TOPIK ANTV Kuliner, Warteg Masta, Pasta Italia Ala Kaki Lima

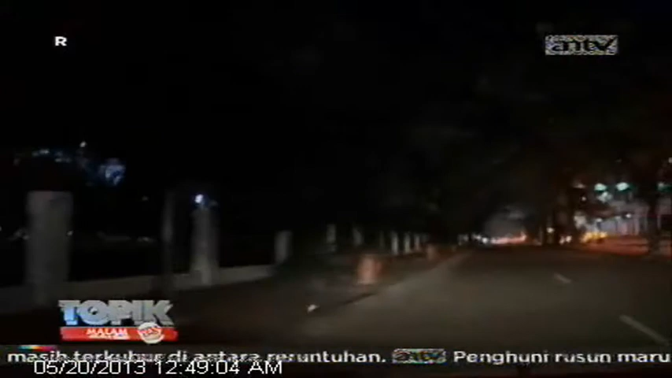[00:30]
satu lagi kawasan wisata kuliner yang harus Anda jajal.
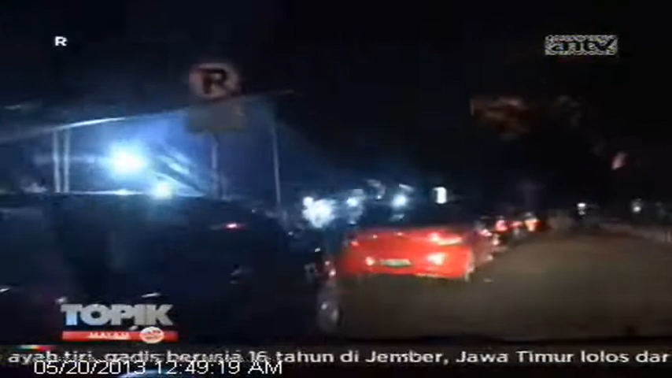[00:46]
Jalan Raden Parah ini memang terselip di antara bangunan-bangunan gedung tinggi.